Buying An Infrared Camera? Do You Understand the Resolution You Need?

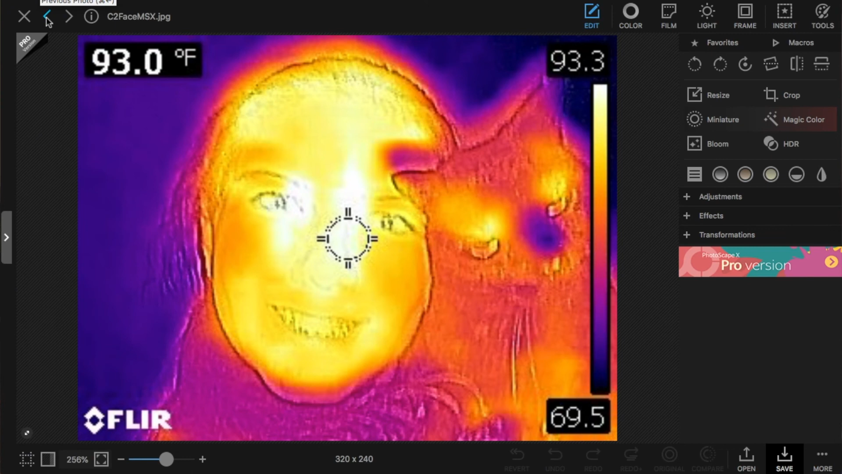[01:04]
On screen: spot 93.0°F
Here is the image with the MSX overlay, which gives us the highlights of the digital on top of the infrared. But that looks like a lot sharper of a picture, doesn't it?
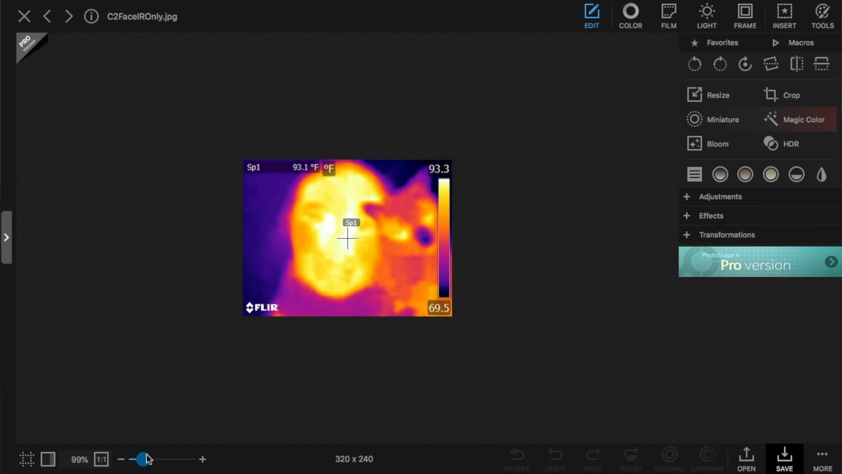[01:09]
On screen: spot 93.1°F
But it actually winds up being like this.
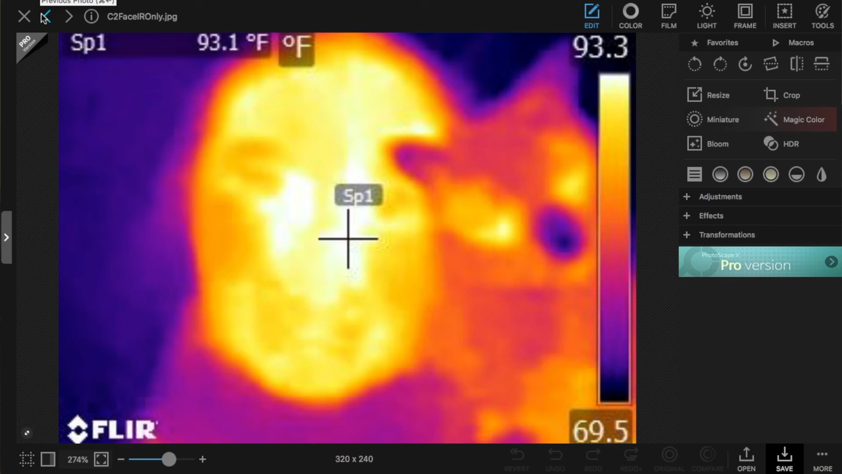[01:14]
On screen: spot 93.1°F
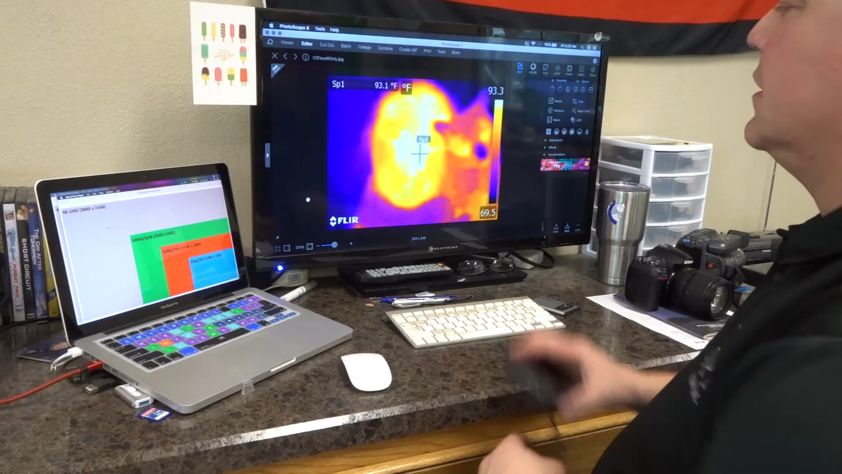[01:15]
On screen: spot 93.1°F
That's the actual thermal that we're getting from the C2.
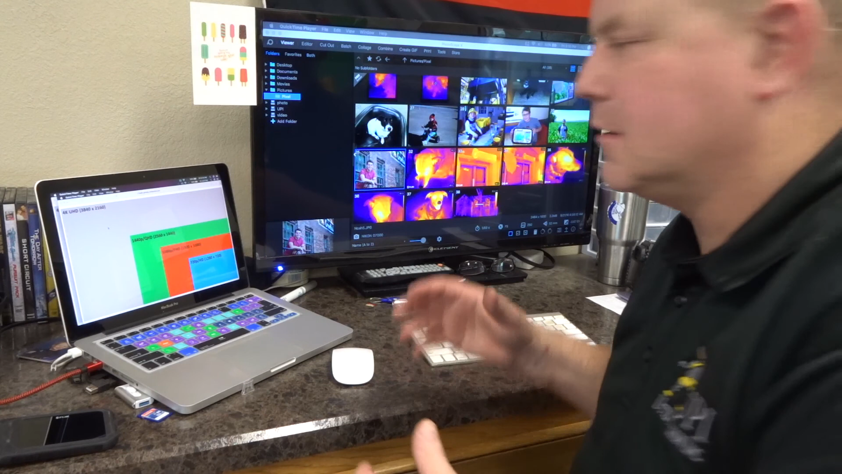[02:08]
So if you remember our Radio Shack flat photo camera,
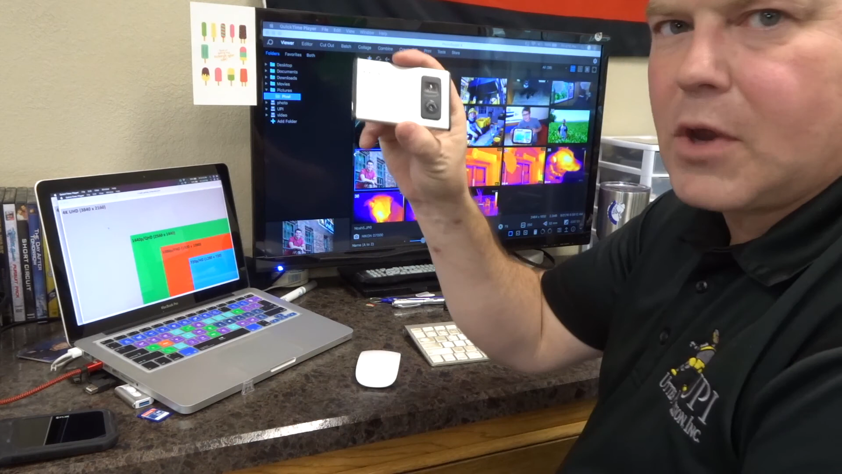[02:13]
it would give us images in a 320 by 240 resolution.
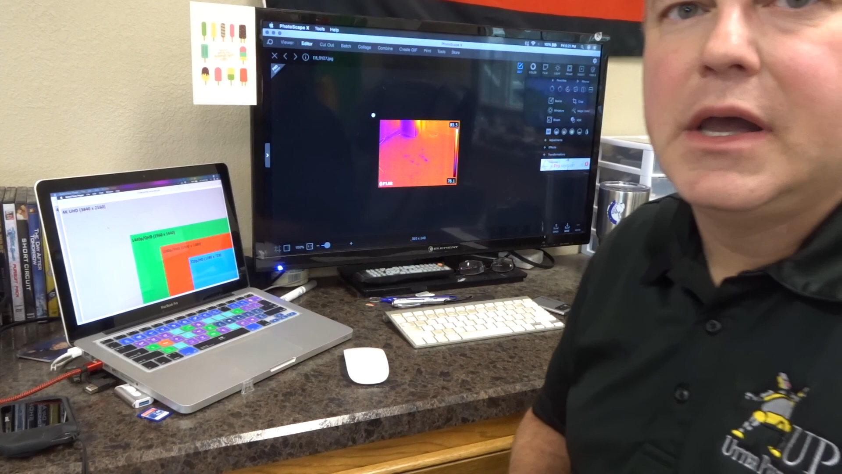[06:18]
a C2 and a what's called the E8,
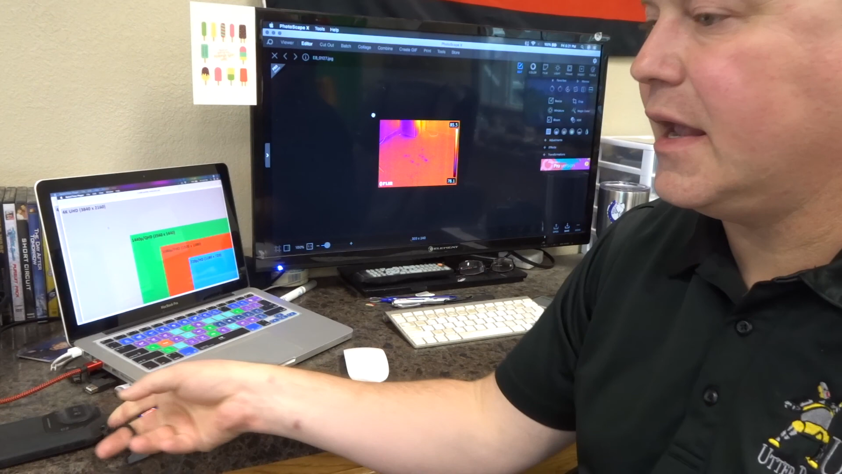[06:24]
which is a 320 by 240 resolution camera.
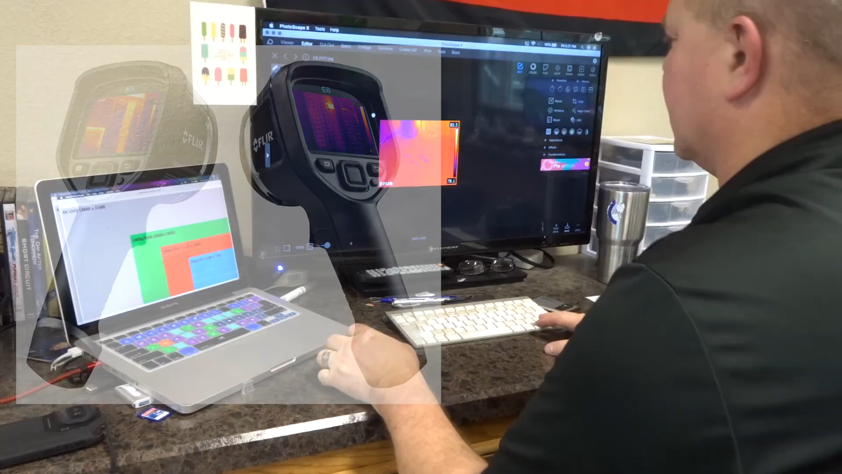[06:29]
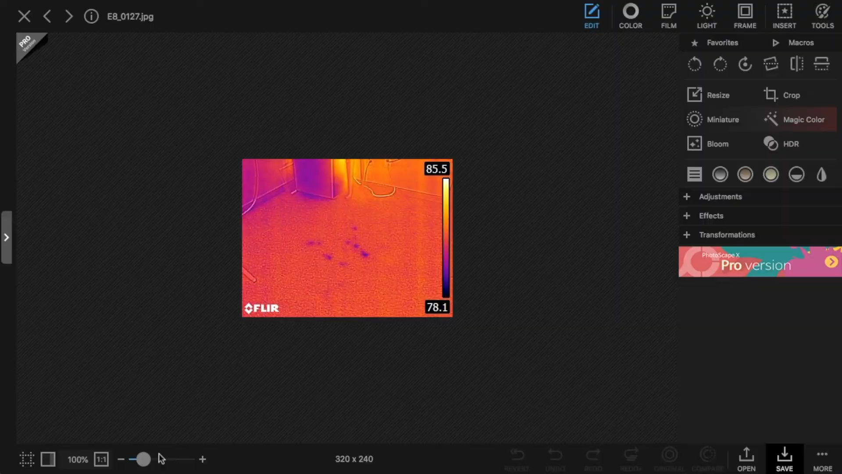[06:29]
If we look at our E8 image here and we look at some water on the floor, we can see that we can see where each of the drops of water have gone into the carpet.
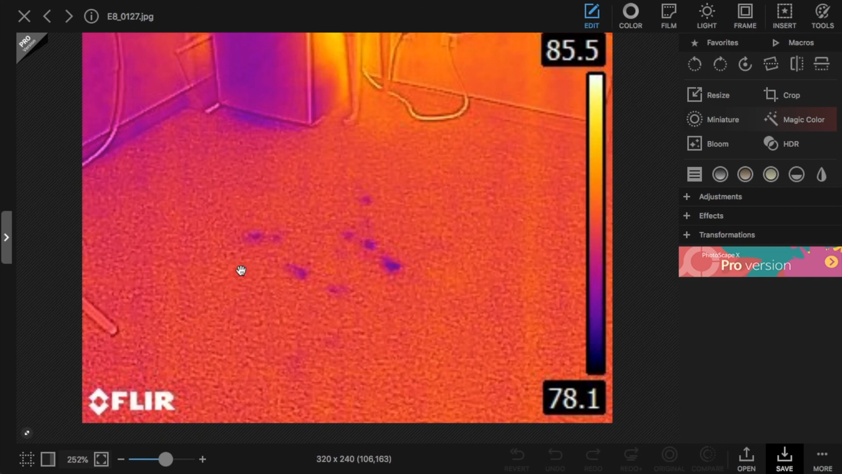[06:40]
And if we change over to our C2 image and we blow that up,
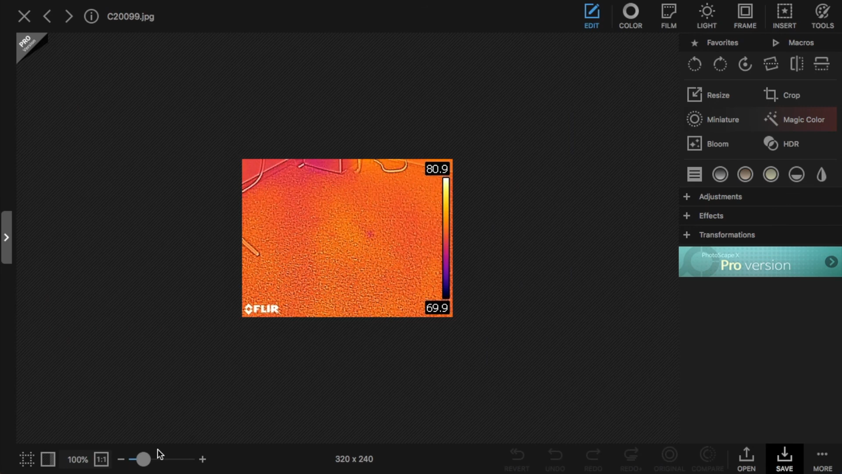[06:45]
we can see that we can just see one of those spots and maybe a little bit of a couple others,
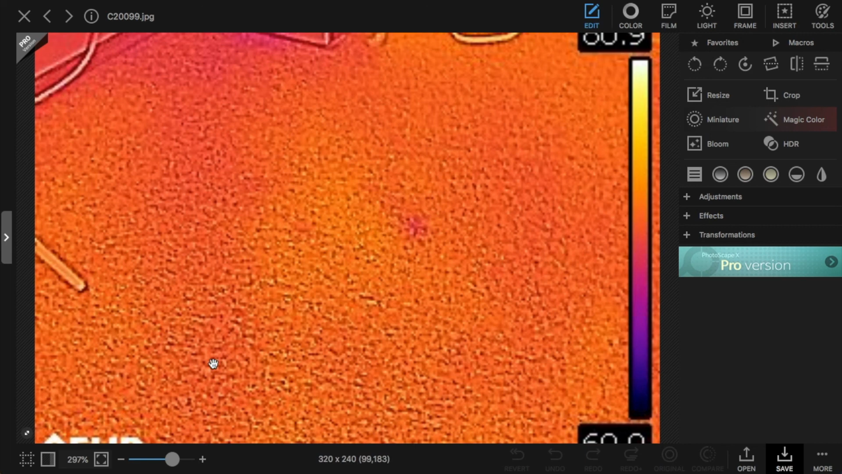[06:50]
but we don't very well see at all the detail.
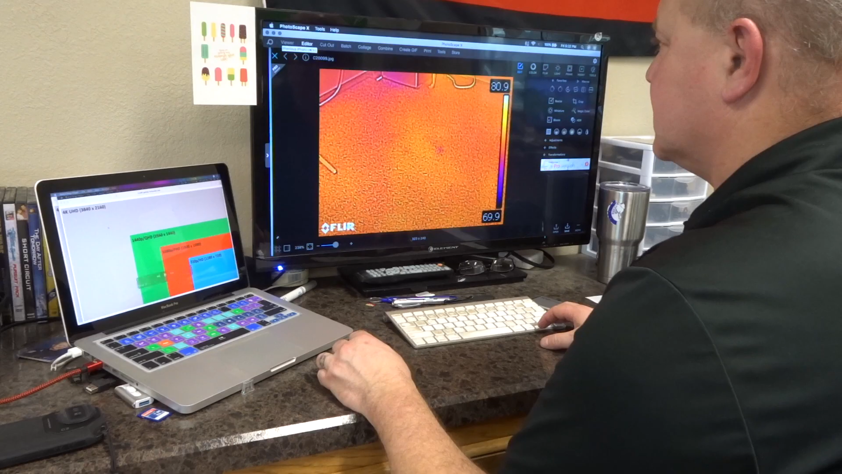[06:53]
So that is where resolution wise, where it makes a difference. And that is where having more resolution is more beneficial.